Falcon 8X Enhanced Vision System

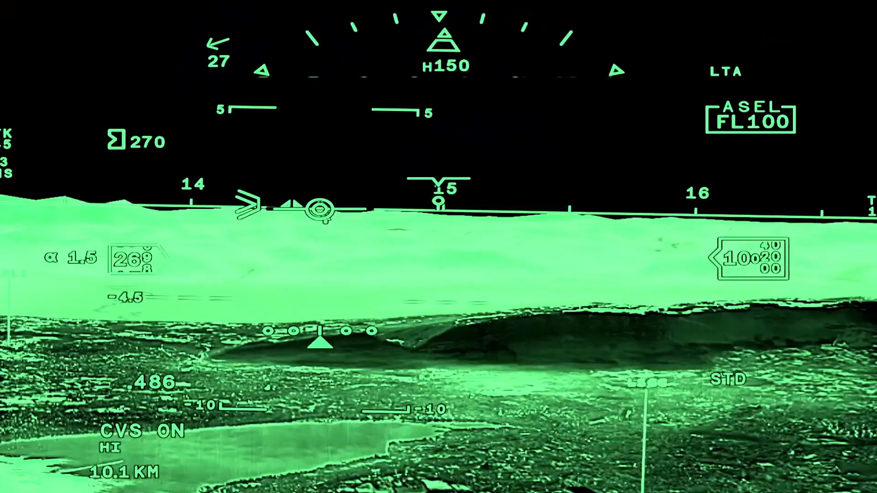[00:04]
I was seeing the world through the Falcon Eye system. We provide to the pilot a very good feeling of where he's going.